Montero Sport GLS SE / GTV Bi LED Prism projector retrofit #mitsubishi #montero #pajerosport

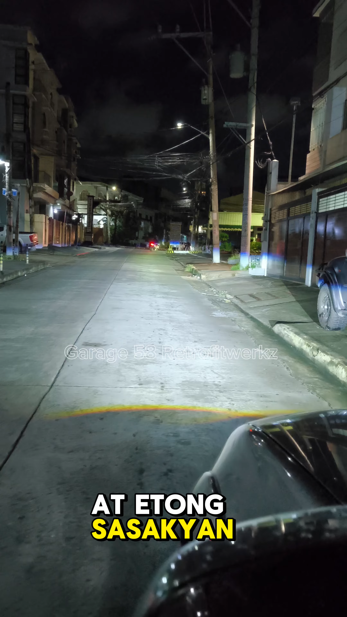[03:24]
Meron nga pala Syang auto leveler Sa headlights Pina upgrade na yung ilaw nito Kasi mahaba ang biyahe nito Pauwi ng Davao Yung ilaw
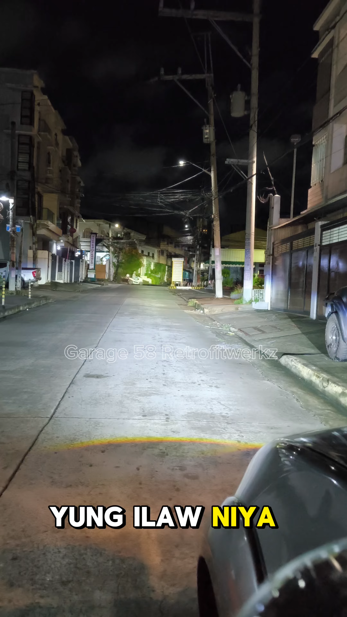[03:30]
niya kasi kanina
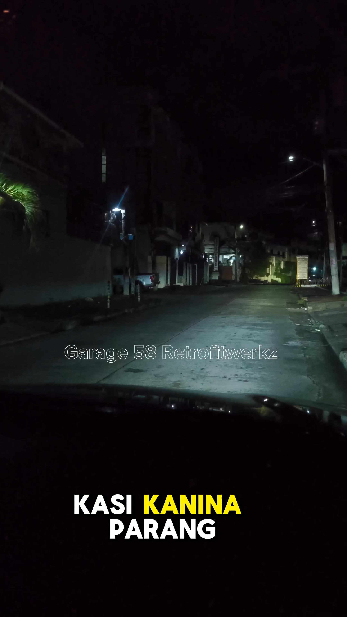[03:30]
Parang fog lights na lang Yung buga Hindi kagaya nito Na tumatagos Kahit na dark tint pa Interested ka ba?